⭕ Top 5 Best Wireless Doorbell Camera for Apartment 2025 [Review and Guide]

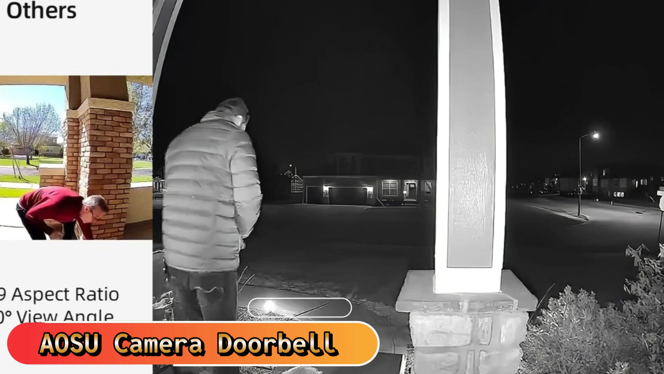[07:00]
which reduces false alarms that are caused by animals or moving objects. OSU's video doorbell comes with an enhanced base station repeater that boosts signal to ensure a steady 2.4 G Wi-Fi signal.